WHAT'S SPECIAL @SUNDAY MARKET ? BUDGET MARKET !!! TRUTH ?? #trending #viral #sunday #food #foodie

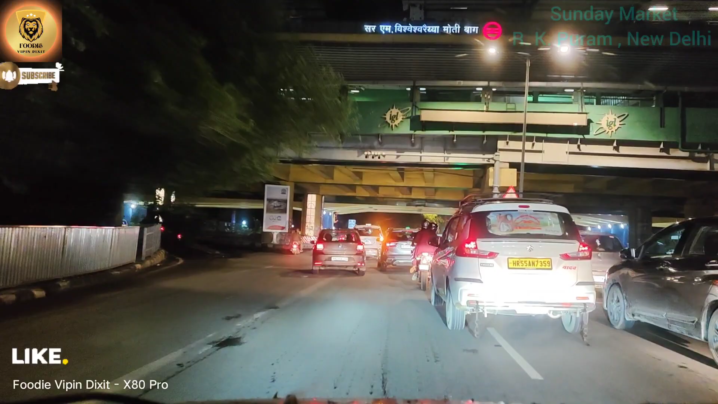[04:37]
तो अभी यू टर्न लेते हैं यहाँ से, ये मोती बाग फ्लाई ओवर है,
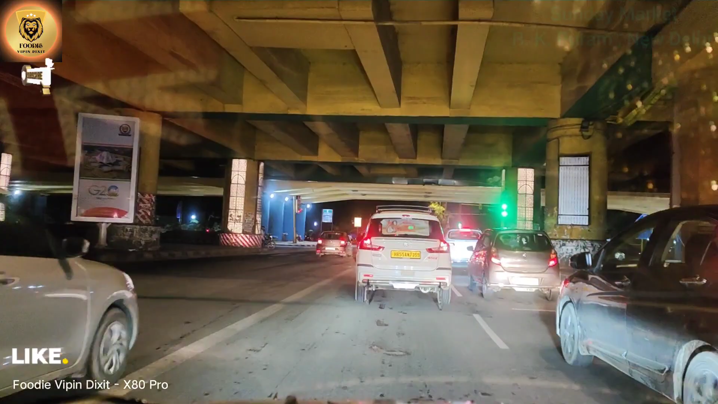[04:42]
सो अभी यू हैव टू टेक, अभी हो चुकी है रेड लाइट यार, तो रुकना पड़ेगा।
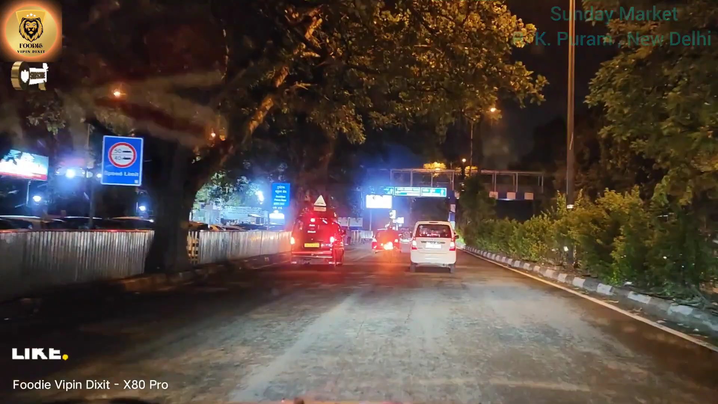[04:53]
लेती है यू टर्न, और उसके बाद हम जाते हैं यू कैन सी वसंत सेट में, जो यहाँ से पड़ेगा 100 मीटर अराउंड,
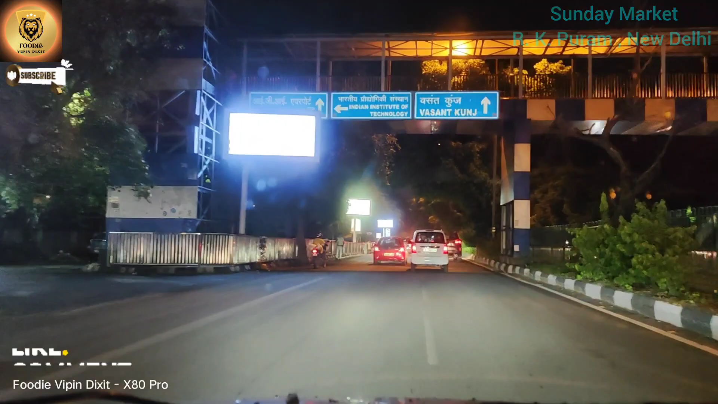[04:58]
बट जो हमें लेफ्ट में लिया जाएगा आपके रूम के अंदर, जल्दी पहुंचते हैं। रश तो इतना नहीं लग रहा है क्योंकि इवनिंग में मोस्टली रश होता है, 7-8 बजे तक ही रहता है, तो हमारा टाइम हो चुका है अराउंड 8:36 और आज है संडे तो ऑफिस का इतना है नहीं रश। और हमें जाना है लेफ्ट, सो वी विल टेक द लेफ्ट साइड।
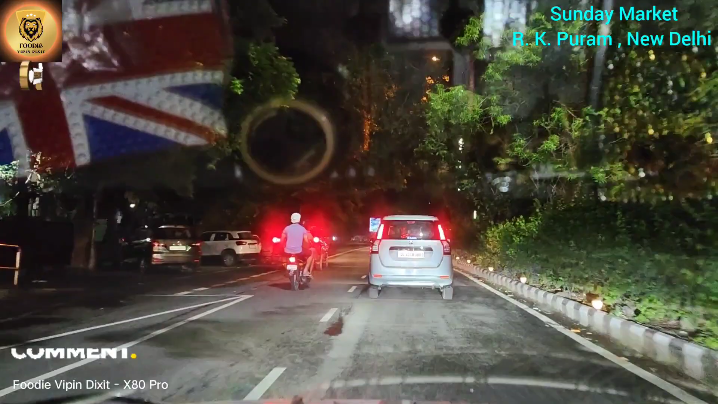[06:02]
सो इनको पता है वो यहाँ पर भी ऑप्शन है छोटा सा, ये यू कैन सी द राइट साइड, जो राइट साइड में जो ऑप्शन है वो आपका पीवीआर पड़ेगा। हम जो लौटेंगे तो आपको मैं एक बार दिखाऊंगा जरूर।
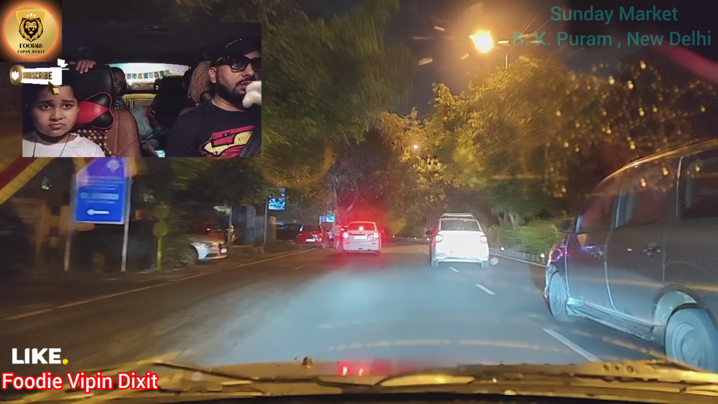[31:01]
तो ये लेफ्ट साइड में आपको दिखाते हैं, ये जो है यहाँ से पार्किंग है इसकी, जस्ट लेफ्ट साइड ये पार्किंग है और ये पूरा मॉल है जहाँ से PVR ऑप्शन भी है यहाँ पर और छोटी मोटी शॉपिंग भी कर सकते हैं ब्रांडेड आइटम्स की।
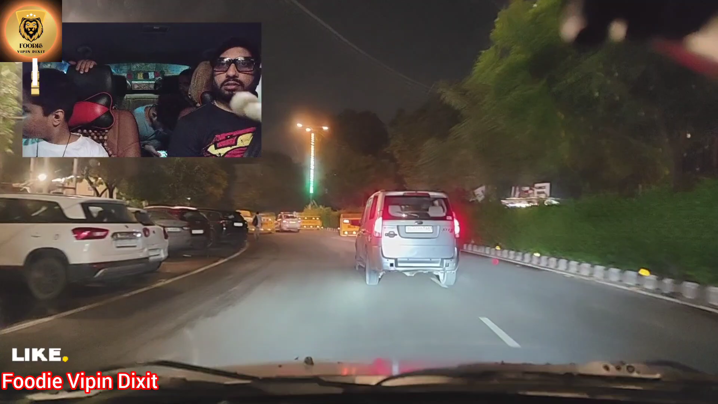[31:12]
और उसके बाद सीधा हम निकलेंगे आगे रेड लाइट से, शॉर्टकट हमारे घर के लिए। इंडिया गेट जाने तो रिस्की है भैया, इस टाइम पे पानी भरा हुआ है सारा उधर, कल मॉर्निंग में जाके हॉर्न भी सेक कराना है, मज़ा नहीं आ रहा गाड़ी चलाने में। उसी को बोलूँगा, पिछले बार सही कराया था उससे, फिर वाई निकल गया आई बिलीव।
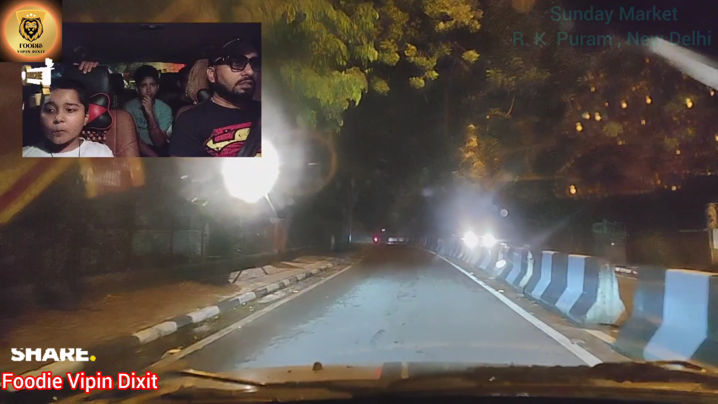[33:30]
तो इट विल टेक 5 to 6 minutes टू रीच होम।
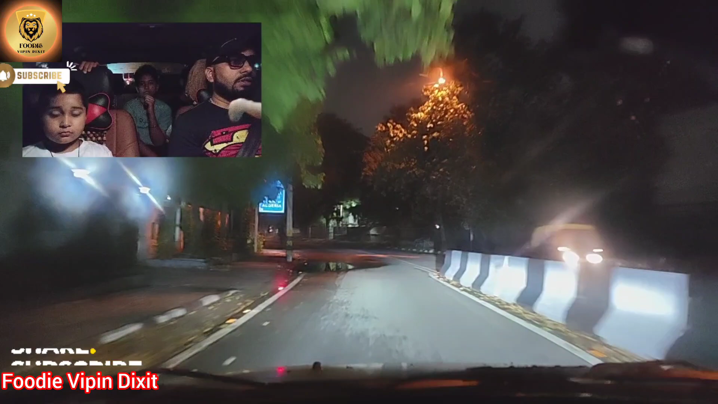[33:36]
और यहाँ पर भी हमारा एक छोटा सा मार्केट है जो साउथ ब्लॉक मार्केट बोलते हैं, तो मोस्टली चीज़ें यहाँ भी मिल जाती है।